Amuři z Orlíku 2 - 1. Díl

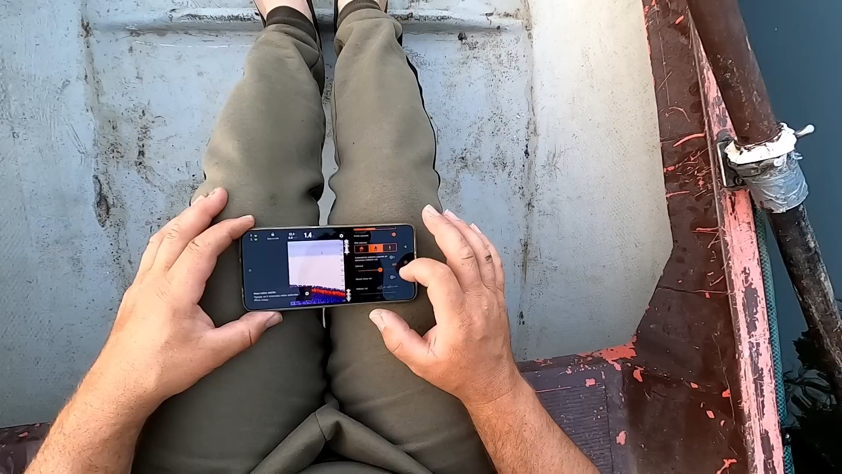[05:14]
Tady si přepínám tak třeba základní zobrazení, nebo deeperový, nebo
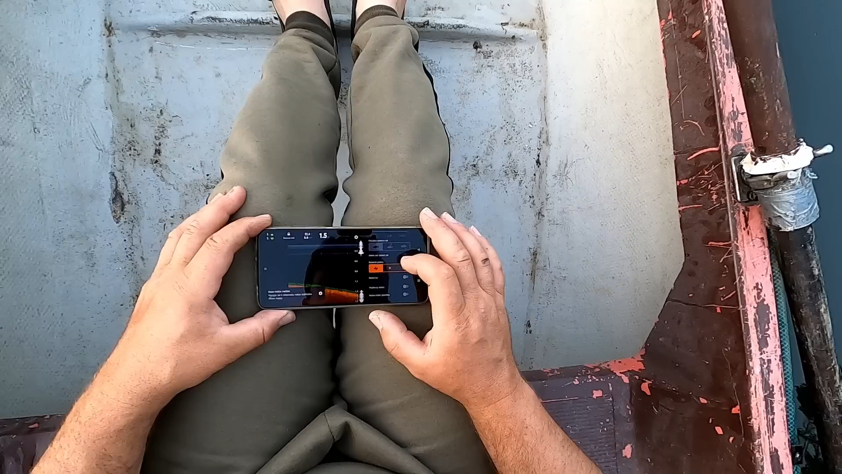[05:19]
měsíc nebo sluníčko. Je mi to celkem jedno, jo. Na noc mám rád třeba tady to. Jo.
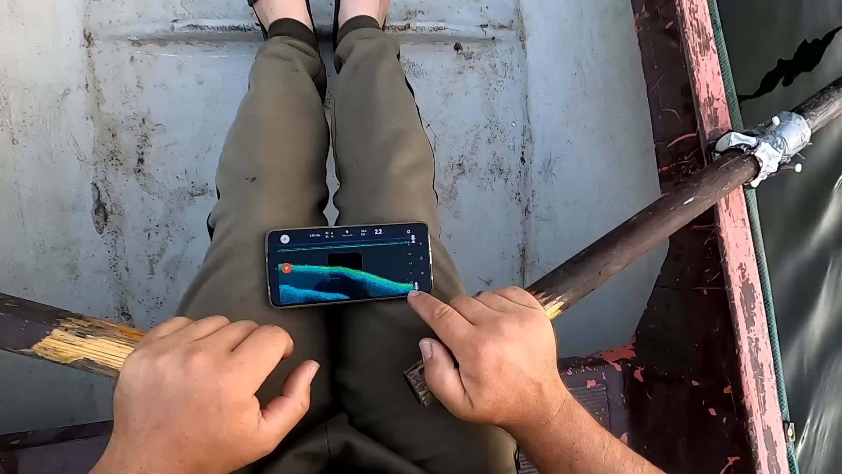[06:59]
2,2, jedu od břehu a pořád 2,2, jo, vidíte tu placku? Tak to je bombice. 2,3. A tady to padá. A vidíte, že tady na té placce já můžu krásně chytat. Na 2-3 metrech. Tady je další pozvolný padání. Ono tady na korytě nebude asi moc metrů, jo. Tak tohle se mi líbí, jo. Třeba tady to. To se mi líbí, tohle.
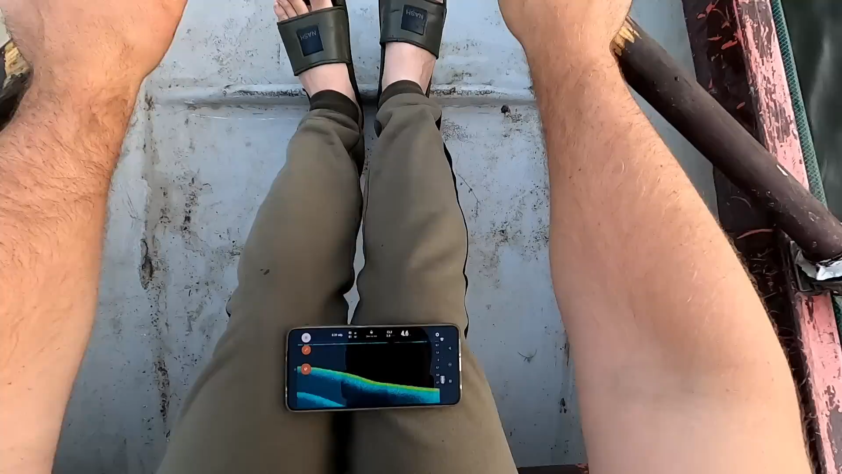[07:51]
vidíte, že je tady to bez překážky, pěkný dno. Jo, jako vážně, vážně pěkný. Myslím si, že tady na ty amory je to úplně ideální stav. 4,9, jo, super. Super, super. Tak.